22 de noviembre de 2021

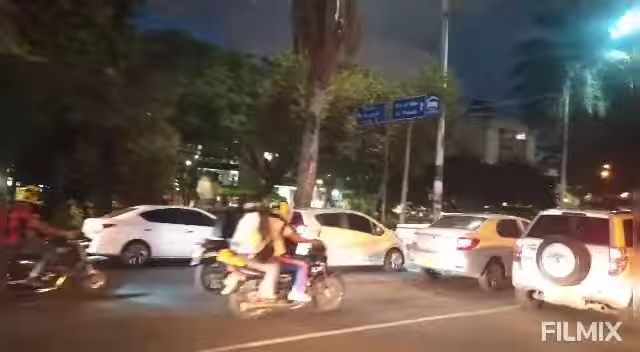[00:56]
Este es Siloé TV en YouTube, Siloé TV en YouTube, en este inicio de la noche de hoy, lunes
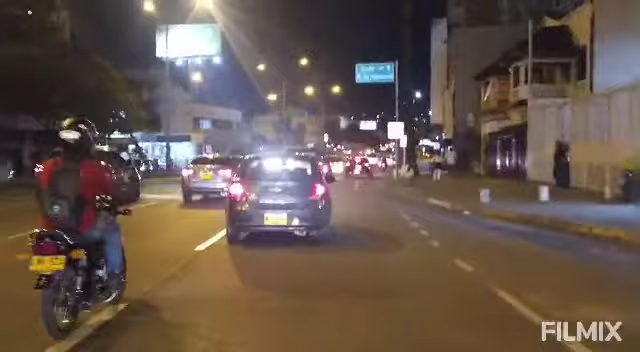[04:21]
Vamos por la calle Quinta, encontramos con la Ruta, la brisa que está incrementando.
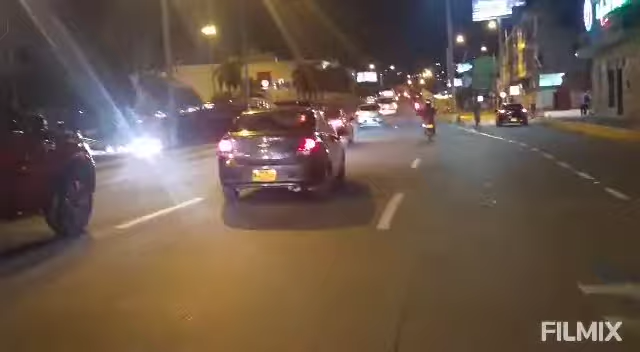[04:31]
Siloé TV en YouTube, Siloé TV en YouTube, por la calle Quinta, antiguo Camino Real. Rumbo a Siloé.
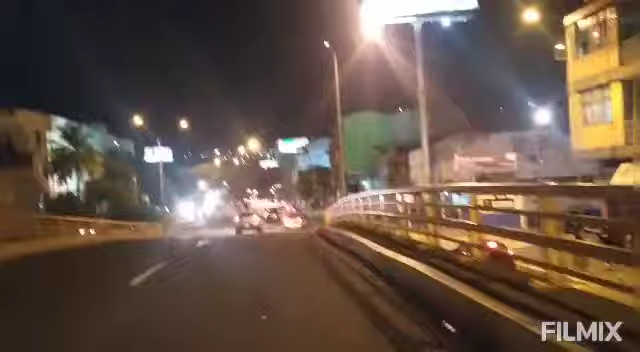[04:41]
Anochecer acá en la ciudad de Cali, pero es que sea